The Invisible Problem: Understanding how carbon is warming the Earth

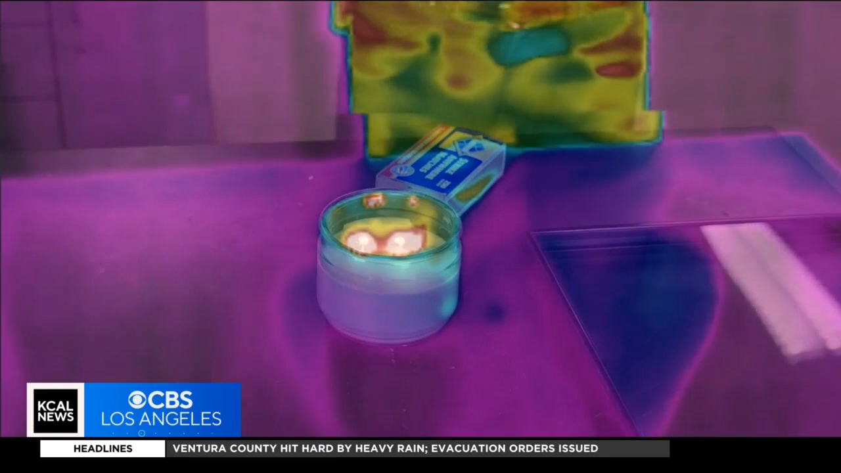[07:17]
And then we have this camera, this special camera that senses infrared radiation or heat, and that's like a satellite orbiting the planet.